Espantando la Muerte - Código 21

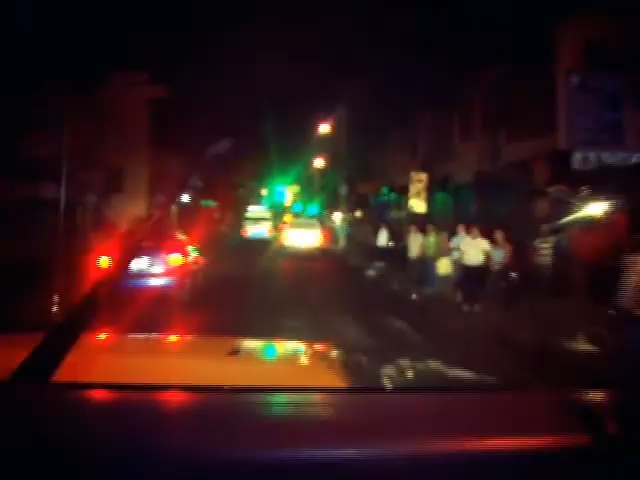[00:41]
En cuestión de minutos llegamos hasta la décima avenida sur y cuarta calle oriente En pleno centro de San Salvador